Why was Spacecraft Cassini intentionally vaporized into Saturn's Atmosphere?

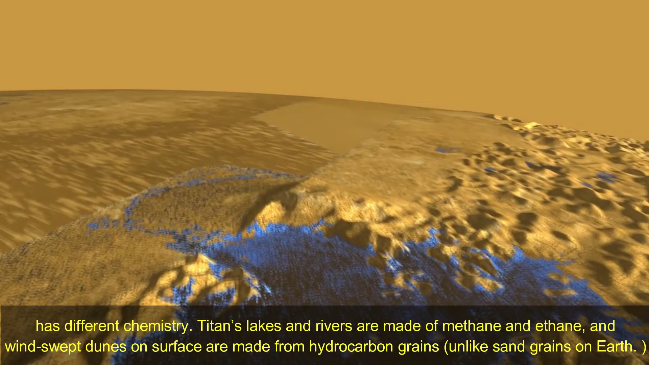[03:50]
and wind-swept dunes on surface are made from hydrocarbon grains, unlike sand grains on Earth.